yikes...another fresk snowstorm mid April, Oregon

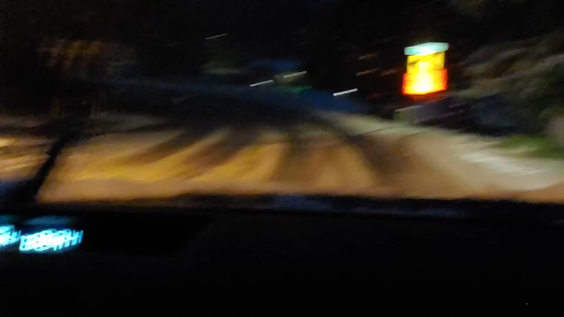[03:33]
I need a Xanax. Anybody got Xanny's phone number? Xanny the Nanny. Nanny the Xanny. And then we go... I'm going to say... Xaahn X... Oh my gosh. I'm crazy. I hate driving in the snow.
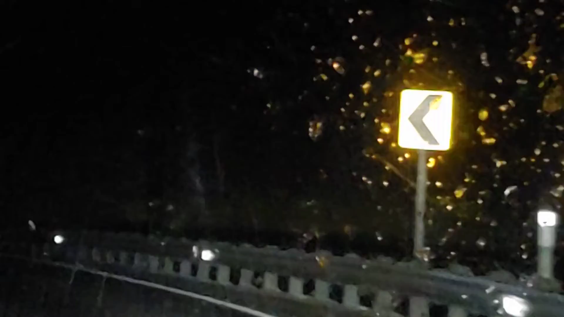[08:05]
oh this snowflake's the size of donuts there's deep creek here deep creek how deep is it deep